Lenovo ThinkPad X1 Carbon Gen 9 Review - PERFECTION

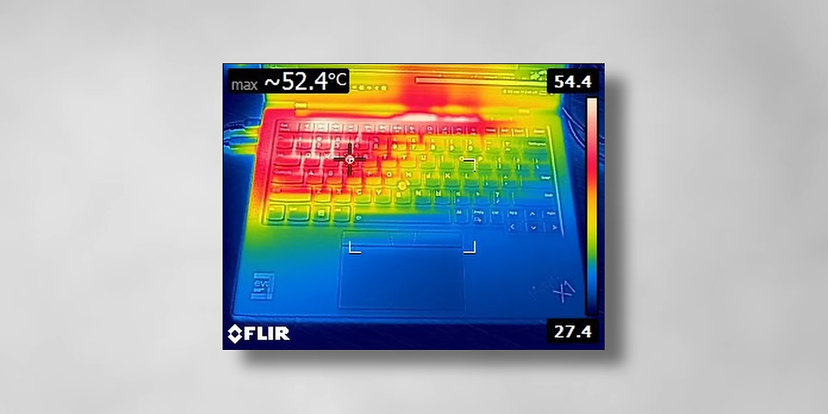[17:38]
On screen: max 52.4°C
And even when running at full tilt, surface temperatures are well managed,
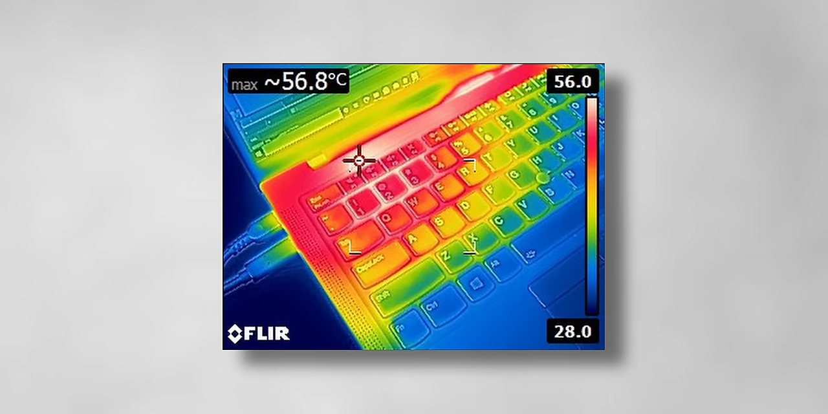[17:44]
On screen: max 56.8°C
which means working with it on your lap in the airport or in a classroom setting shouldn't really pose any problems.
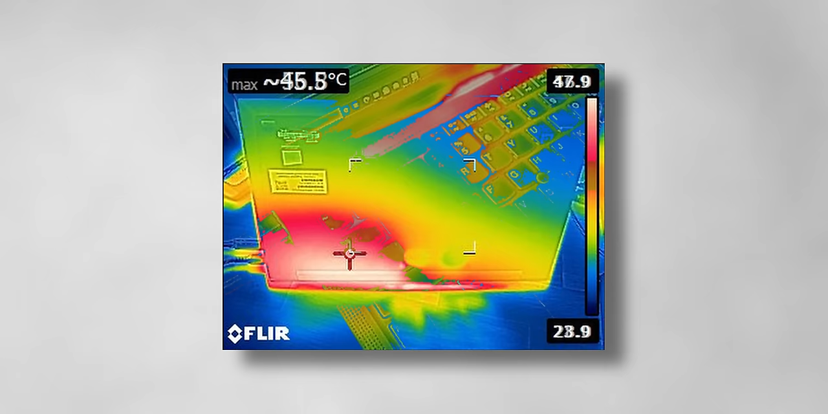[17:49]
There is a small hotspot on the back, but it's focused in an area that doesn't usually come in contact with your body.
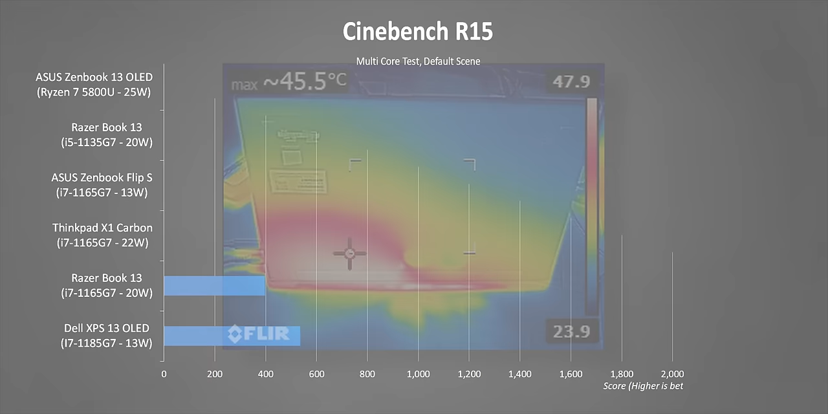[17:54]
On screen: max 45.5°C
Now moving on to real-world benchmarks in the auto-performance mode, and the results here are pretty much in line with what we've come to expect from the i7-1165G7 in a thin and light laptop.